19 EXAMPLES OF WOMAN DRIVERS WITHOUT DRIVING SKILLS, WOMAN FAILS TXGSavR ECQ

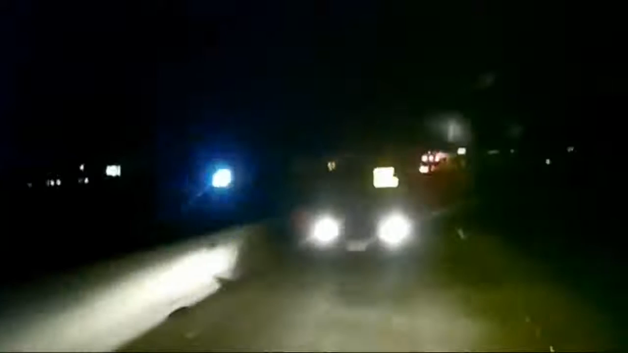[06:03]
You're on the wrong side of the road. I know, I realized I was going on the wrong side. I started freaking out. There's the police.